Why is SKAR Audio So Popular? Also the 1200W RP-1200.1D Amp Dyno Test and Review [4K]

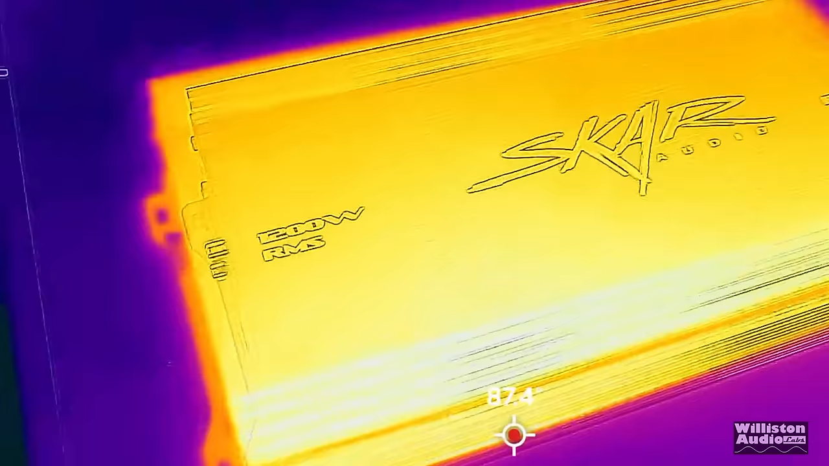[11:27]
so uh didn't get over overly heated and did not shut down so we took off the bottom panel
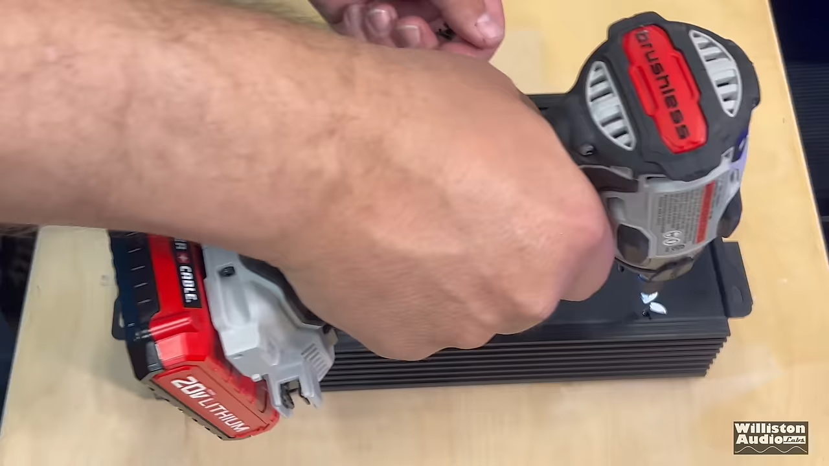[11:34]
as quickly as we could so that we could again
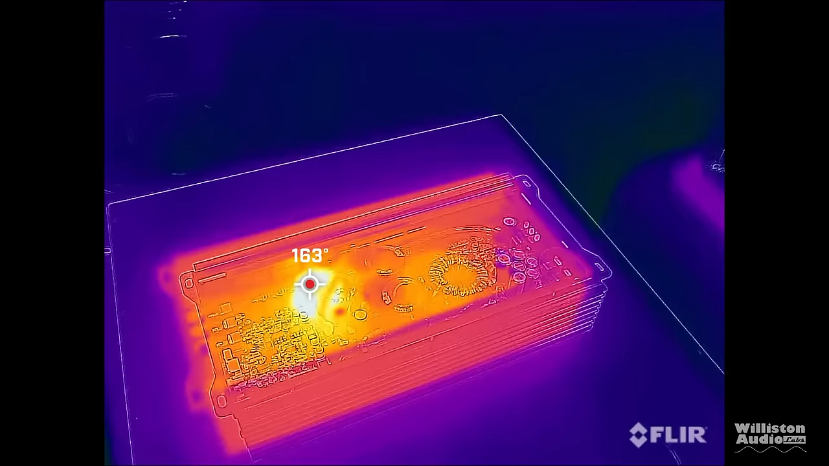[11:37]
hit the flare and find out what was hot inside
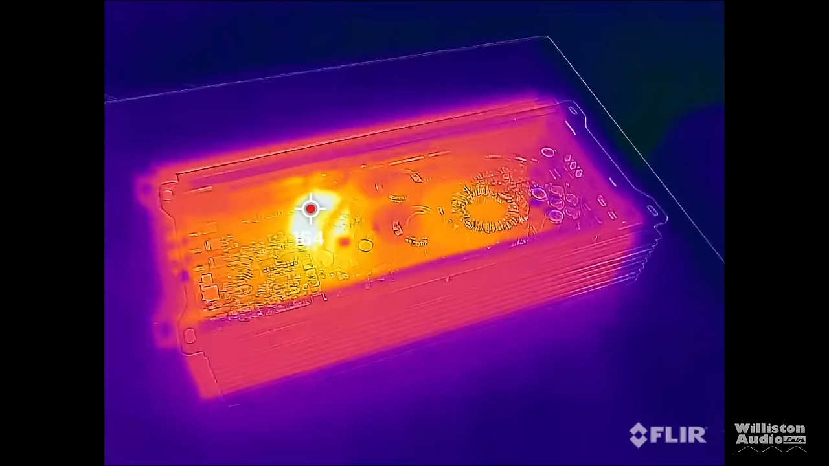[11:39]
the amp and of course the output inductor is going to be the hottest part 160 some uh degrees
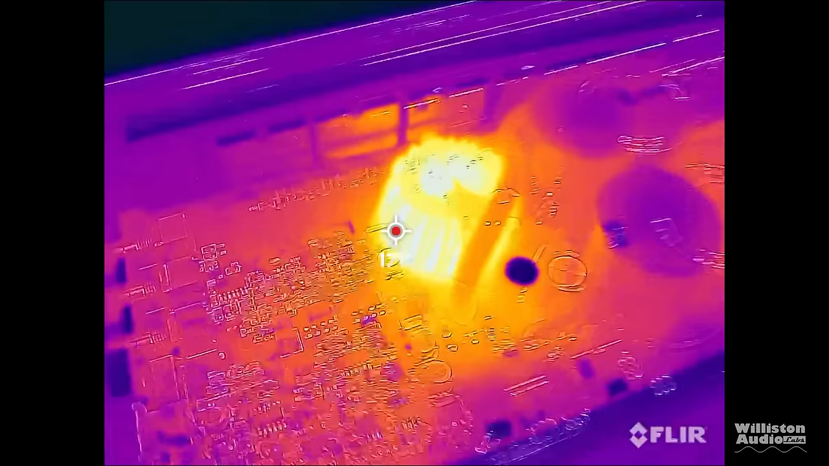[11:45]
fahrenheit and uh yeah but other than that i mean everything was
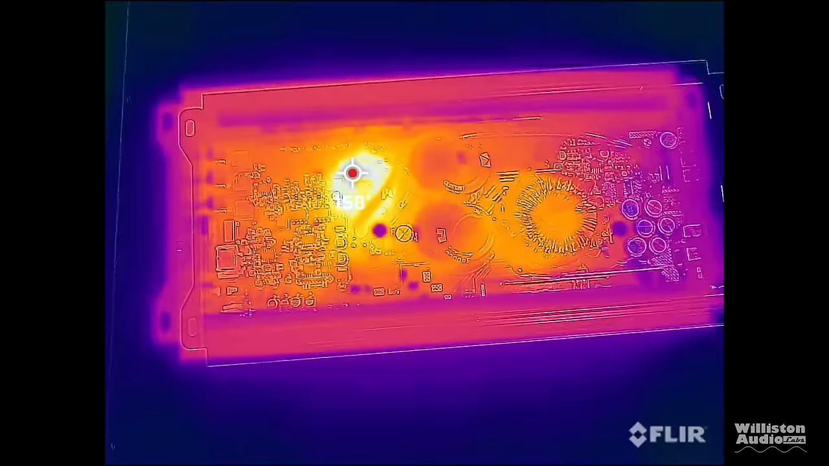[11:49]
not bad at all internals of the amp you know classic um half bridge